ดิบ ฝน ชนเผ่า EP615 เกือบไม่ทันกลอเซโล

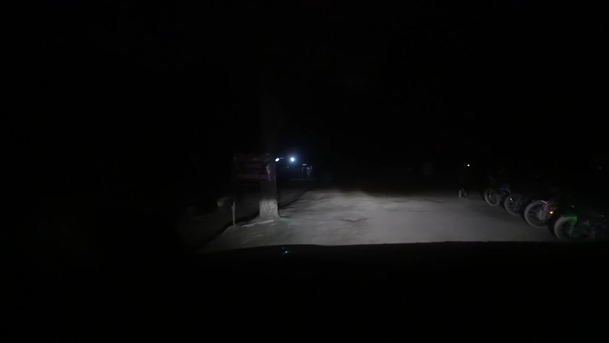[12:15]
โอ้รถขนาดนี้ขึ้นมาได้เหรอเนี่ยสุดยอดเนาะใจพี่ด้วย